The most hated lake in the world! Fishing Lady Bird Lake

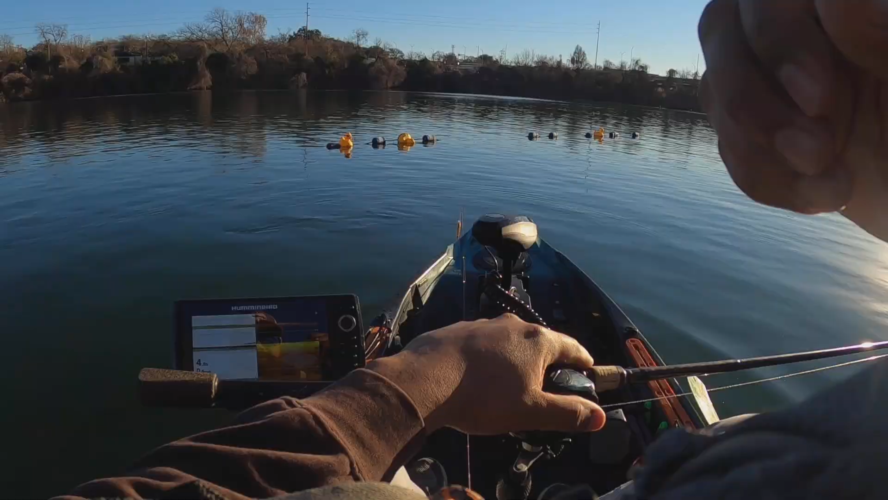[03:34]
So, I don't know if I can see. I keep seeing all that bait fish.
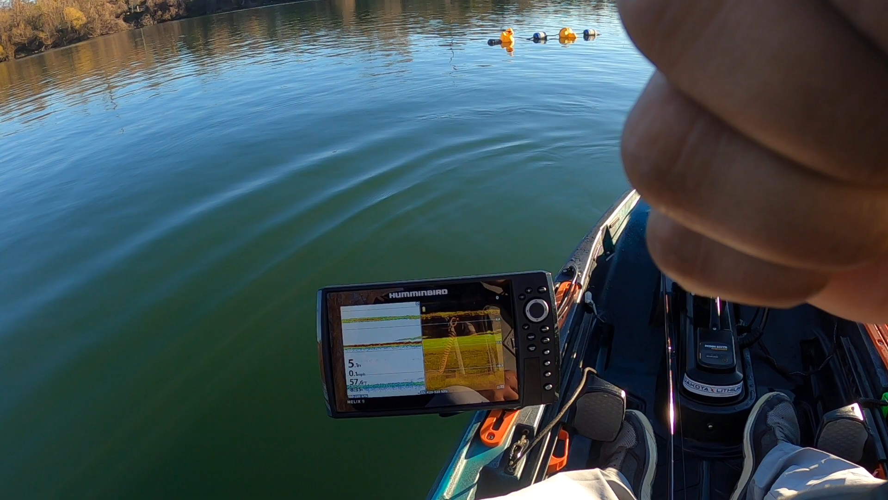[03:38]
I keep thinking it's fake,
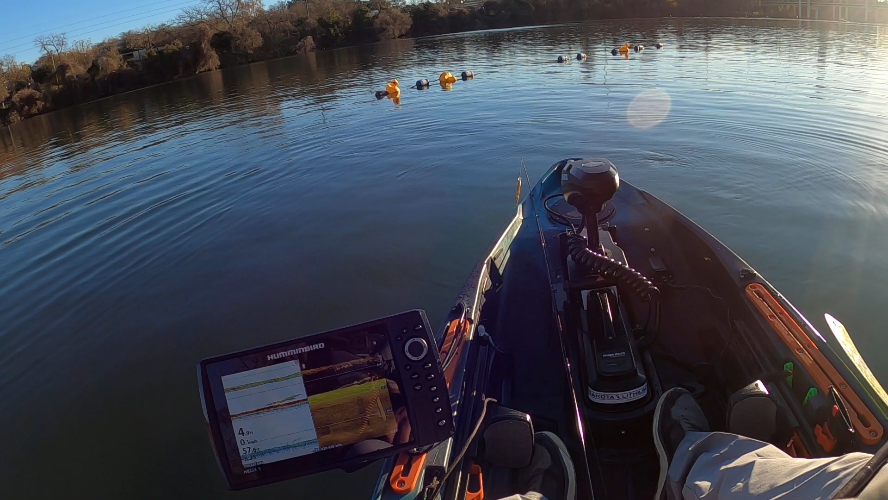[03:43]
but I can see those bait flipping underwater right here because they're only about 6 feet. You know, some are coming up higher in the water column. So there's fish, there's bait right here. Just don't know if there's, those fish are real. I guess I need to scoot back some.